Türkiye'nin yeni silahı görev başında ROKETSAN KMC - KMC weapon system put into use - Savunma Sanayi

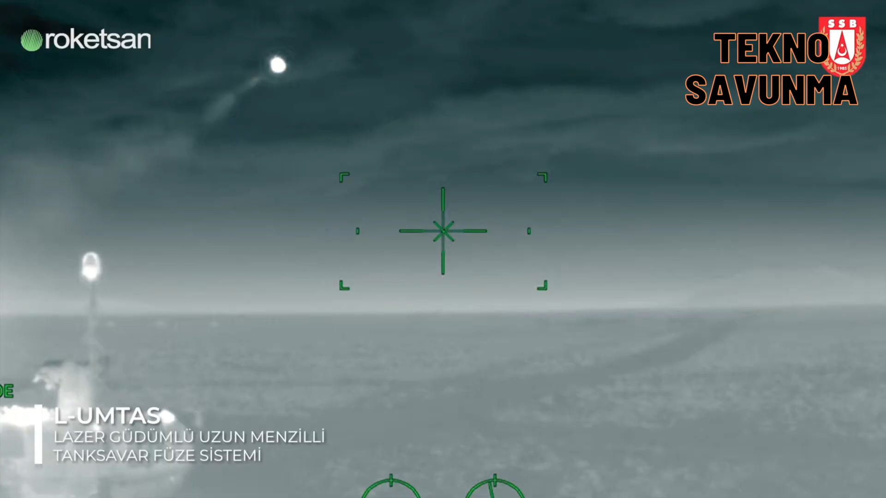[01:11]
Taktik Füze Silah Sistemi KMC, yüksek hareket kabiliyeti,
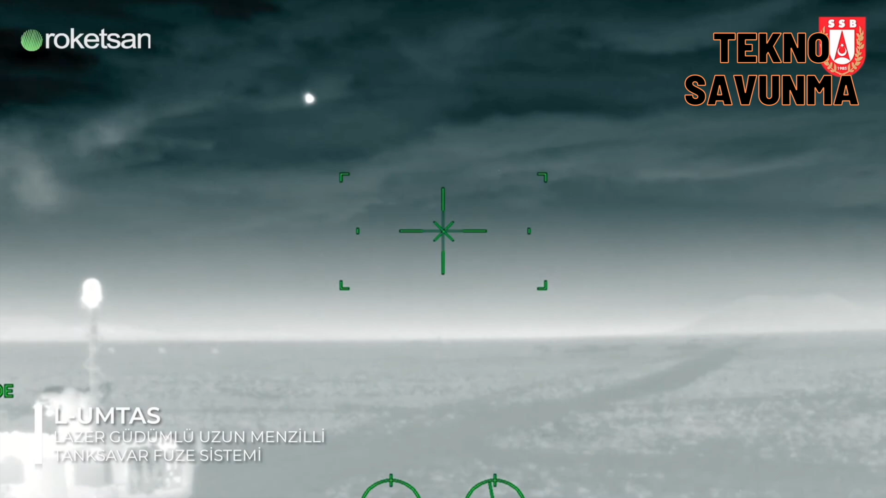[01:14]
360 derece dönüş özelliği ve araç içerisinden kontrol edilebilen stabilize tareç sistemi ile sabit ve hareketli hedeflere karşı atış yapabiliyor.